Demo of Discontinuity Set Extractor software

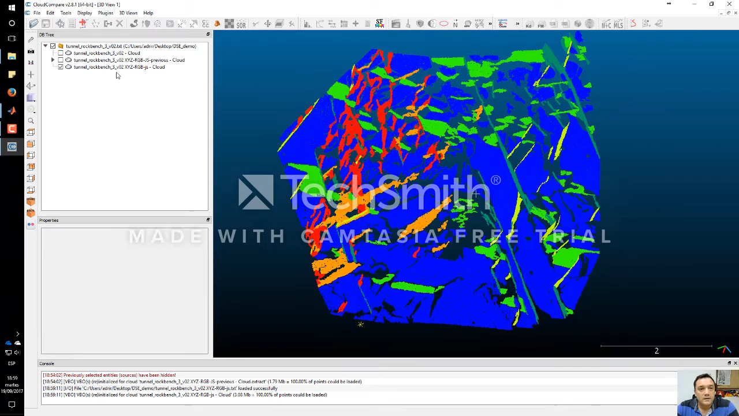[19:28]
This is the previous classified point cloud, without removing the small clusters.
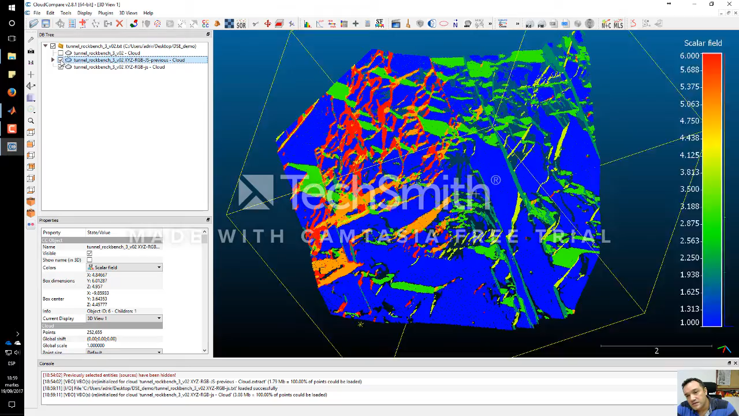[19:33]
As you can see, many
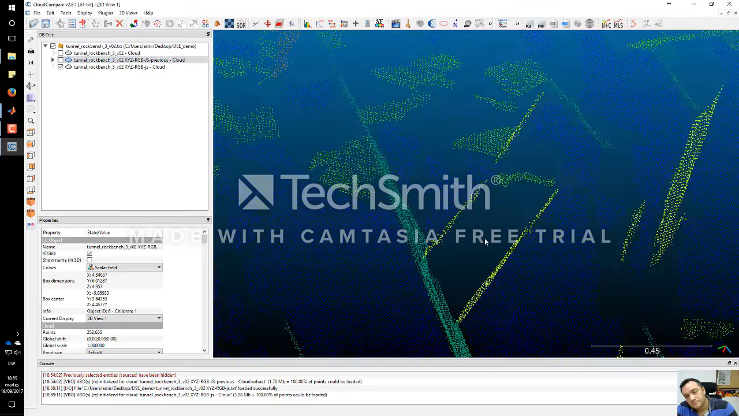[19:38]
small clusters were removed.
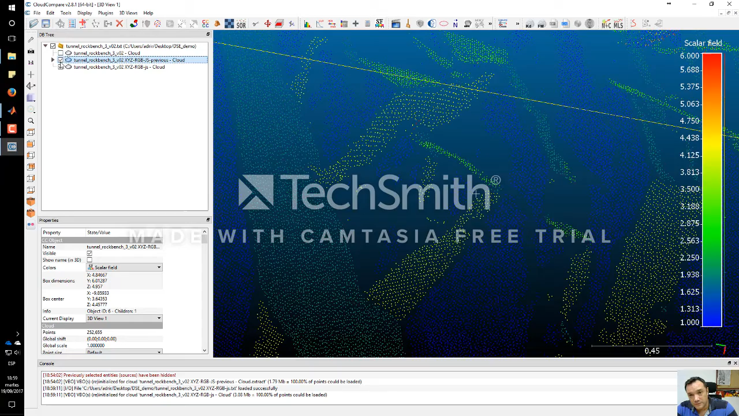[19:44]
And, this is a clean and classified point cloud.
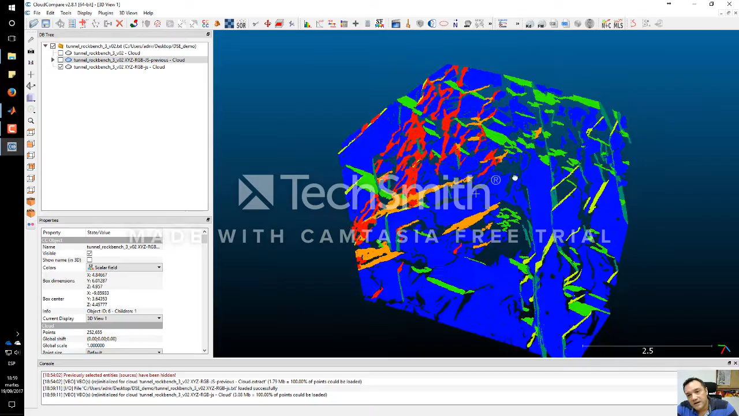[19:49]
Okay. But, now this is very interesting, because in this, we have six more files, which are the joint set number one, two, three, four, five, and six.
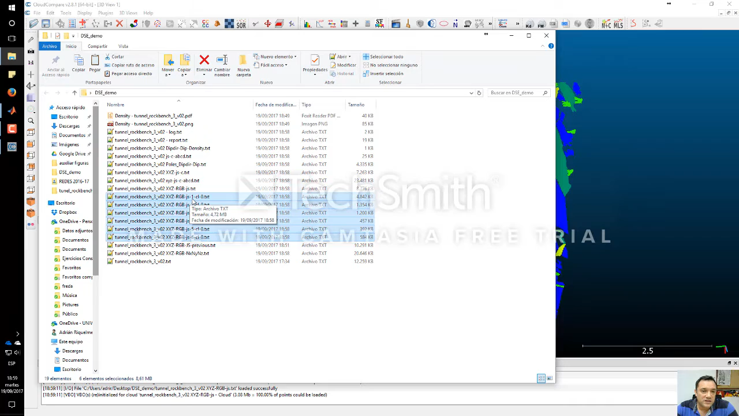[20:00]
And, all the different clusters for each one. So, we can load them. Include compare. We select them all.
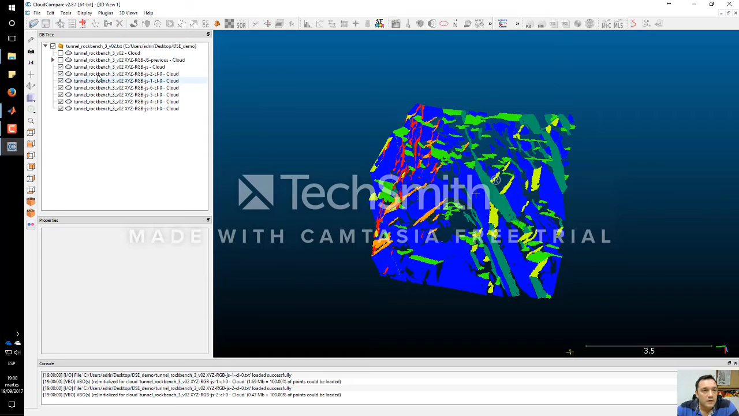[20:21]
We put in the same directory. Okay. Toggle. And, now let's inspect the first joint set.
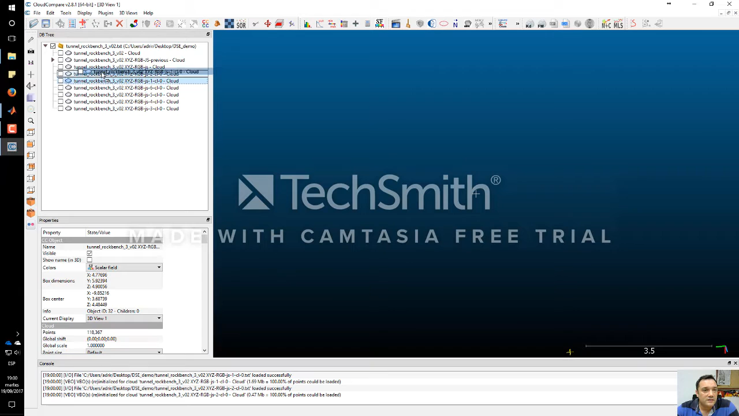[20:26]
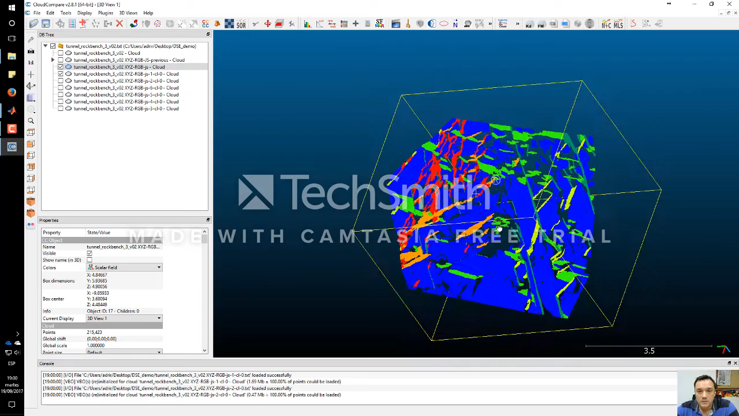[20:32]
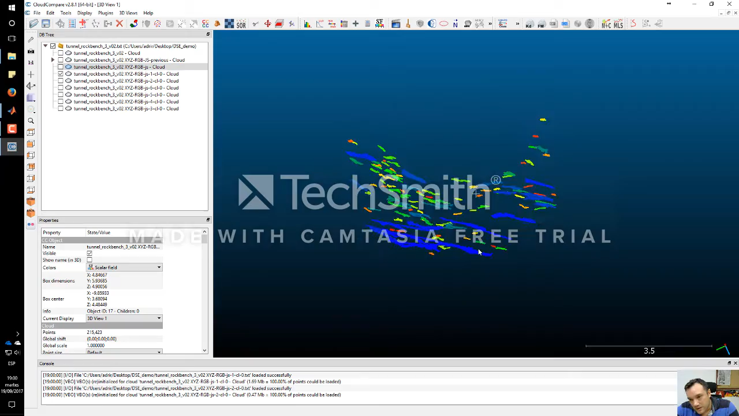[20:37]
This is the discontinuity set number one, with all the different clusters.
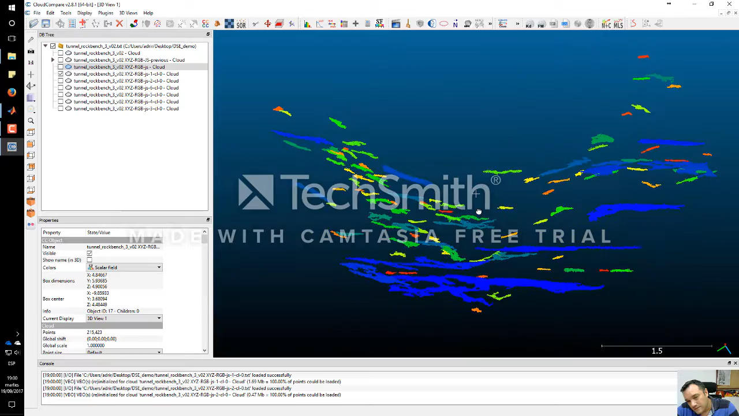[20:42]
One cluster, one color per cluster.
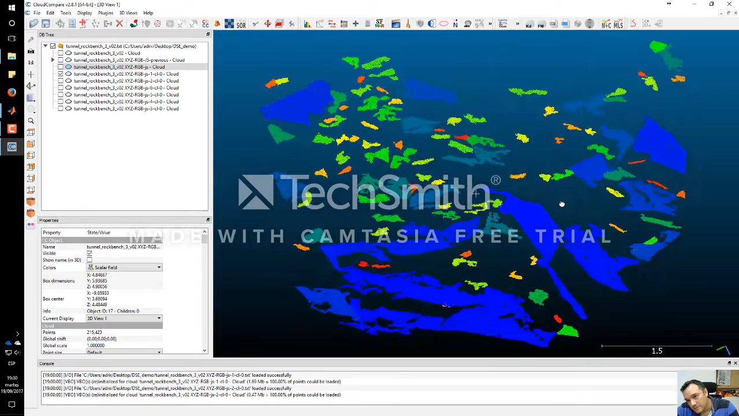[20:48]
This is the second one. Okay.
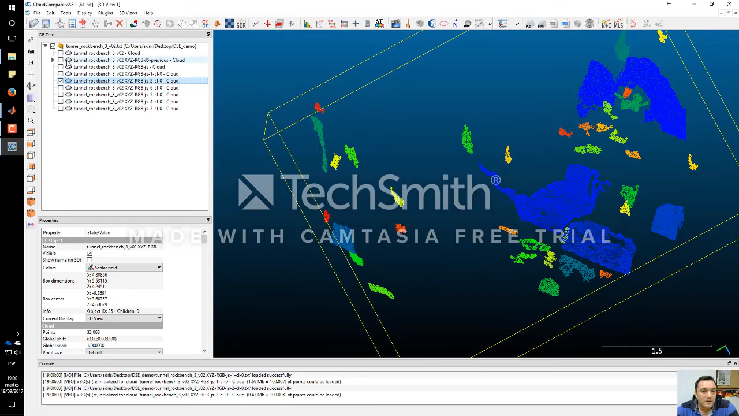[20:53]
In order to visualize it properly, I'm going to overlap, make a superposition with the original point cloud. And, I'm going to increase the size of the point. Okay. Here, you can observe that all the planes, all the points are part of the plane.
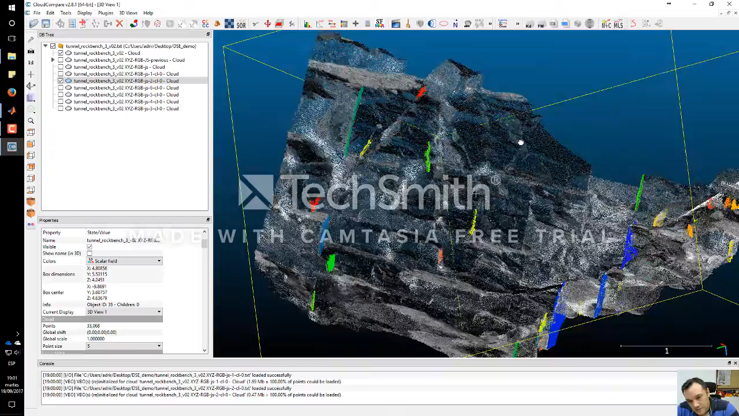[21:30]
And, all of them have more or less the same direction. Okay. Because, this is a statistical method. Okay.
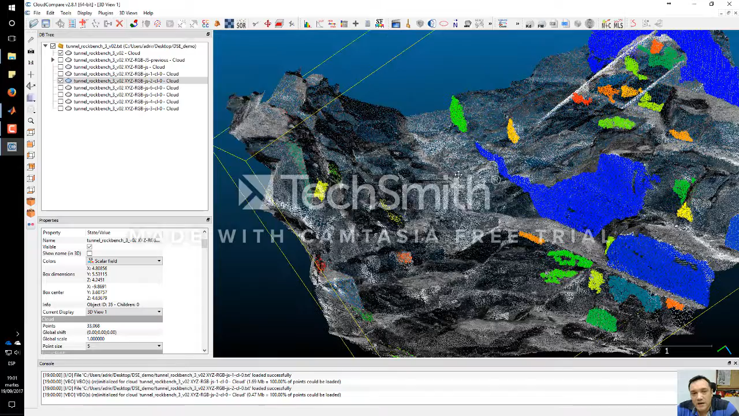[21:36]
And, we can do this for all the different discontinuity sets.
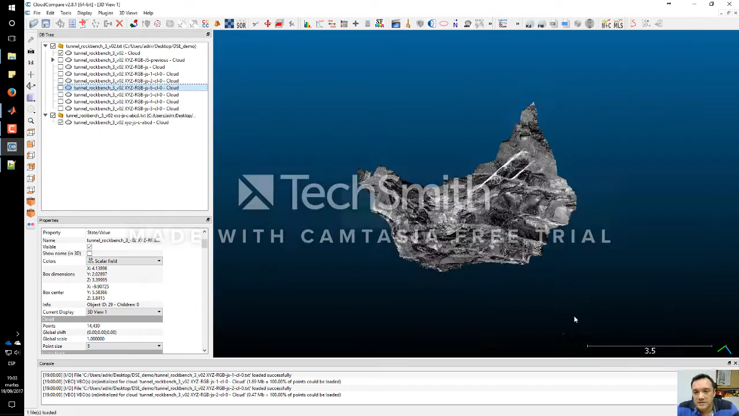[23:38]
Let's apply it. And, now, let's observe this.
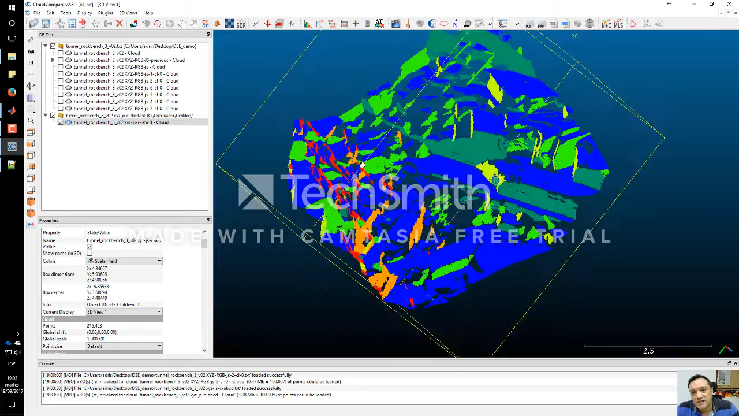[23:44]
Now, we are just observing the... The color tells us the first scalar, which was the joint set. So, let's extract all the points members of the first joint set.
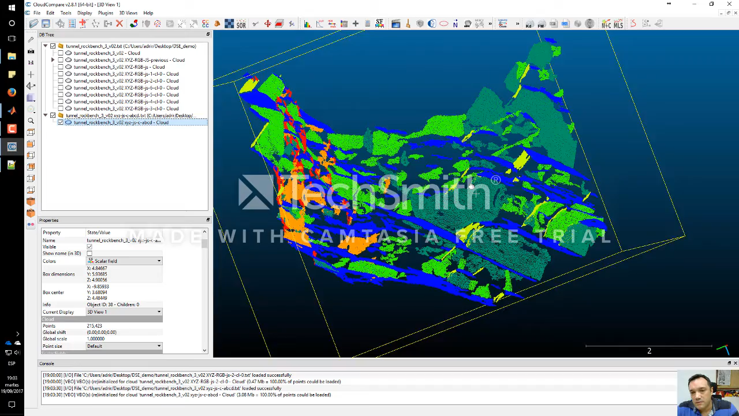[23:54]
We select it.
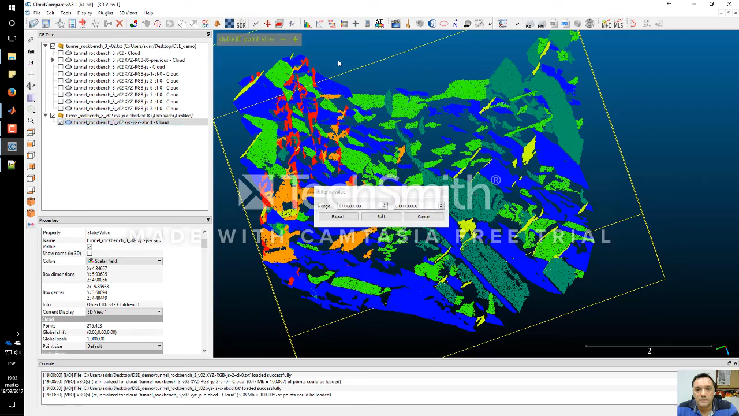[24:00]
We press here. From 1 to 1.5. Export. Okay. Now, we are viewing all the points members of the first joint set.
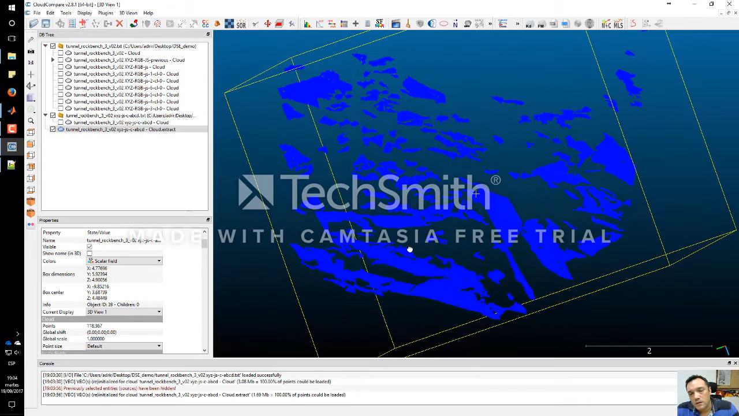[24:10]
But, now, let's change the scalar field. If we see the scalar field number 2, okay. We have exactly done this other point cloud. Okay. But, now, we can see...
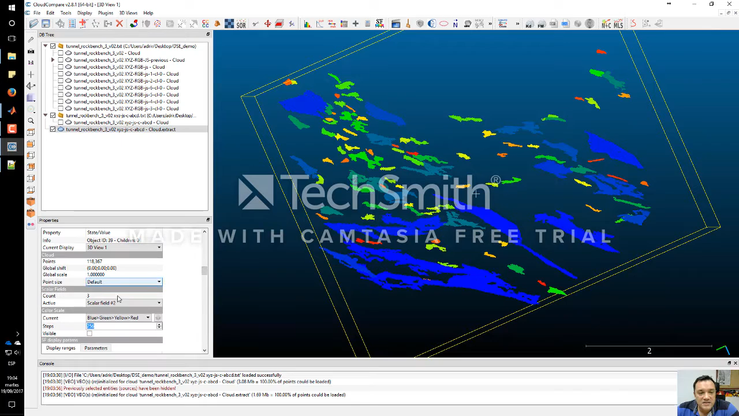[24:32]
We can select the parameter D. This is very interesting now. Scalar field number 3, okay. And, now, let's show the scale bar.
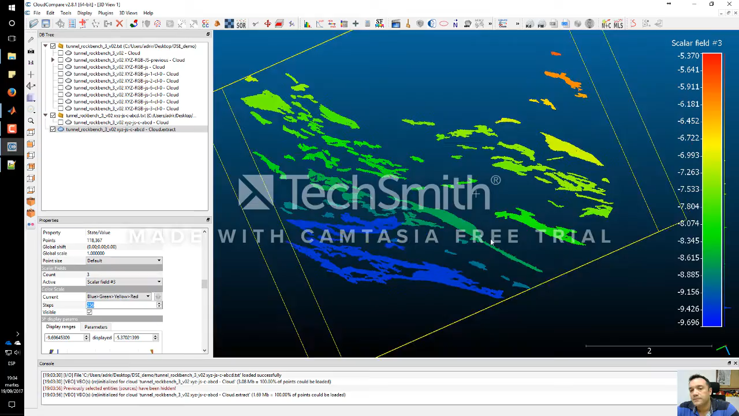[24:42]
So, this is a really interesting analysis now.
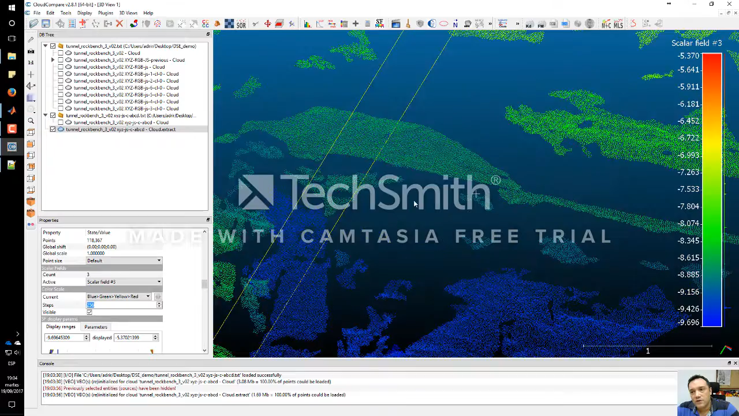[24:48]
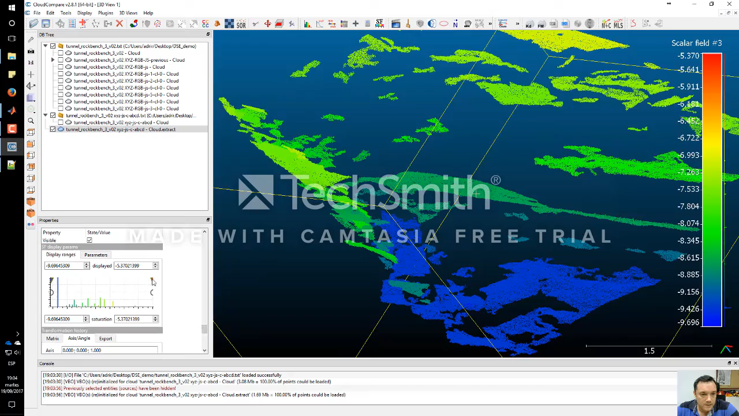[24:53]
I'm going to saturate this a lot. Okay. Now, as you can see, here, we have 1, 2, 3, and 4 clusters.
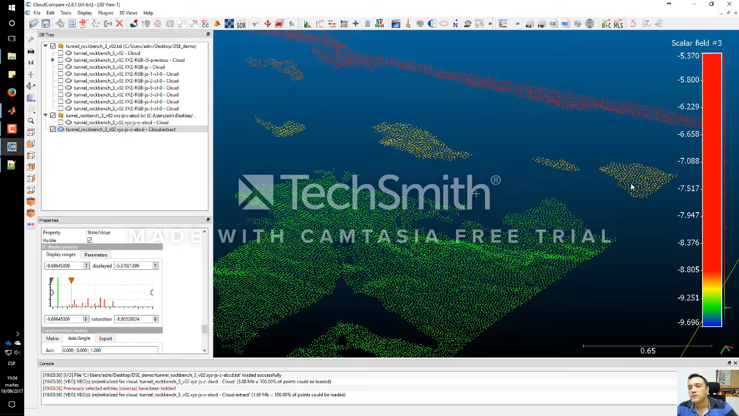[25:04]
Those 4 clusters belong to a plane.
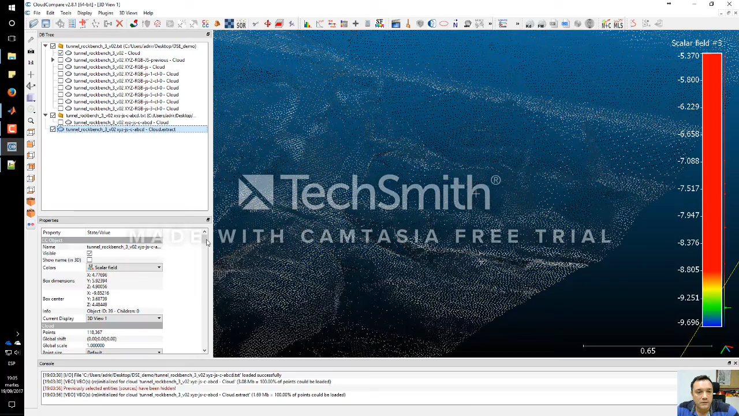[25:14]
Let's load the cloud and increase the point size, okay, to 4.
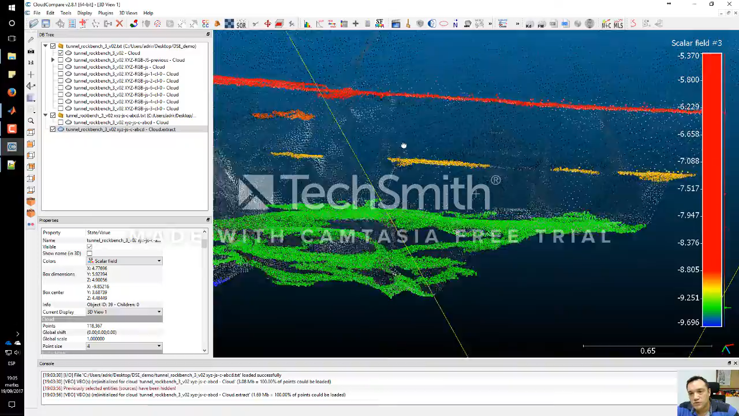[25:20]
Those 1, 2, 3, 4 clusters belong to different planes, which are separated in the space.
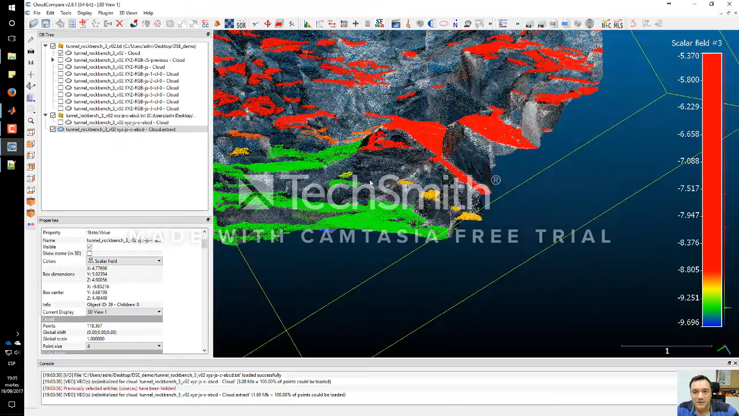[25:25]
We know that they have exactly the same normal vector.
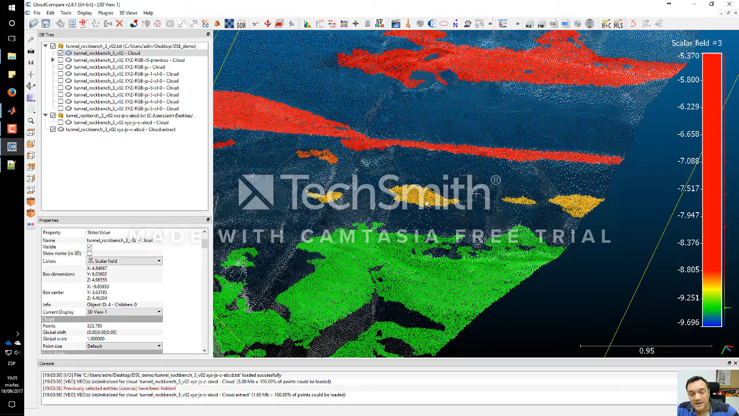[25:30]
And, actually, I'm going to just estimate that normal vector with this tool. No, I don't have this tool now.
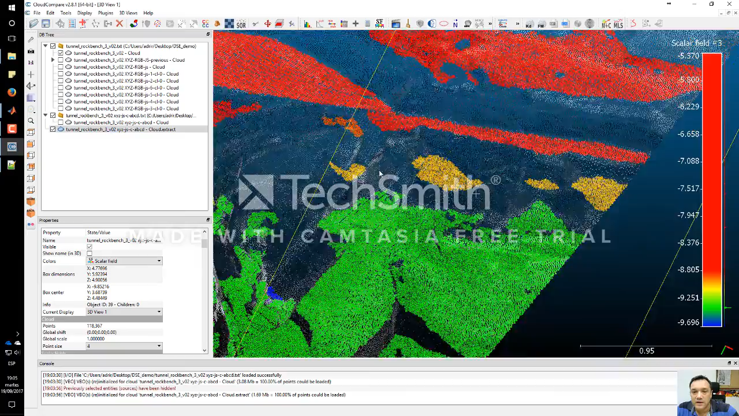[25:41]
Okay. But, I am going to see if they belong to the same plane or not. So, this value, this scalar field, minus 9.03. This is the D parameter. In this case, this set of points have exactly the same plane equation. So, they belong to the same plane.